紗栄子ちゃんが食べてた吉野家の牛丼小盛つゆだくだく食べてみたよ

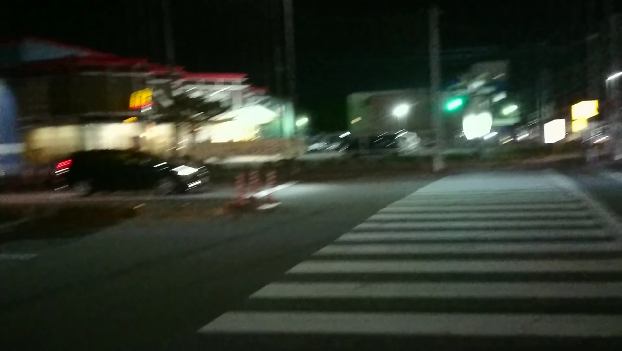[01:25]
こっちに行くと回転寿司だったりファミレスだったりユニクロだったりデパートだったり